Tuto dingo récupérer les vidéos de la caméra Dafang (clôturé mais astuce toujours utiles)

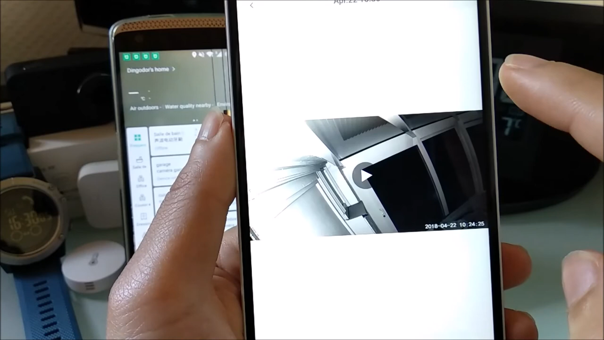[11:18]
et là la vidéo est sauvée sur votre téléphone
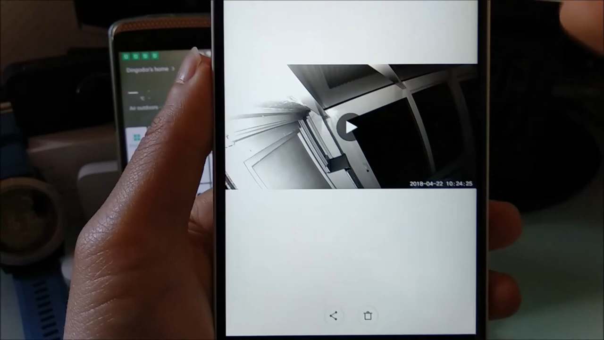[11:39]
pour vos amis ou quoi donc si vous avez capté un moment particulier dans la vidéo vous pouvez le faire donc là je peux la visionner bien sûr